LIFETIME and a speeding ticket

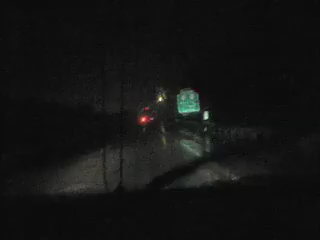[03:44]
First of all, up ahead in the distance, there's a bunch of police cars and stuff on the side of the road. Like, a bunch. And I was kind of, like, looking at that stuff, thinking that I'd have to slow down pretty soon, but then all of a sudden, I saw a guy in the middle of the road, and it's dark and rainy, as you can see the conditions, and I almost slammed on the brakes because I was going to hit him, and I started to slow down kind of harshly, probably not as harshly as I should have,